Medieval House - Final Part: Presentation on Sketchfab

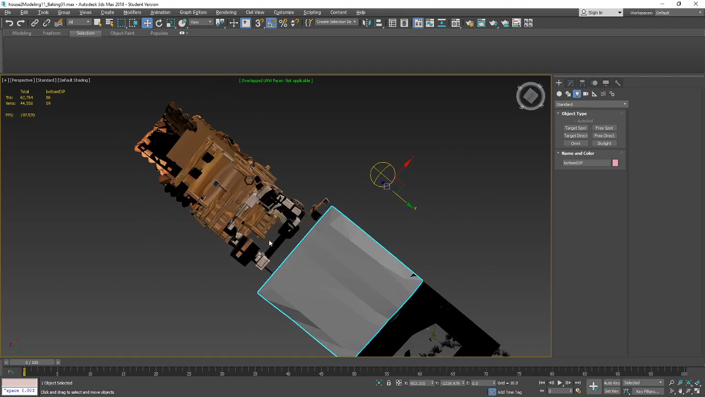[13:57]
There's still actually if you look inside here There's still some of the beams I could cut off and some of the stones